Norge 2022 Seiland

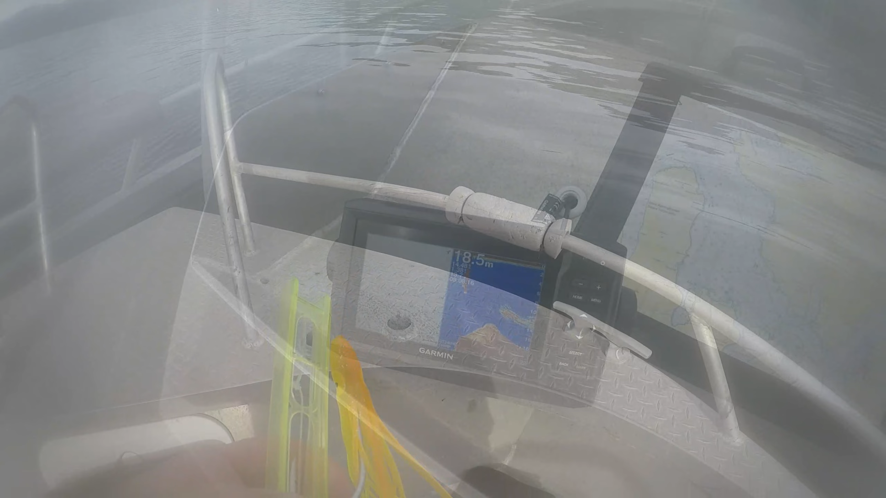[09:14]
Labā vieta. 17 metri, tikko bija 60, un zīvis rāda, man liekas, ka šitās te ir divas.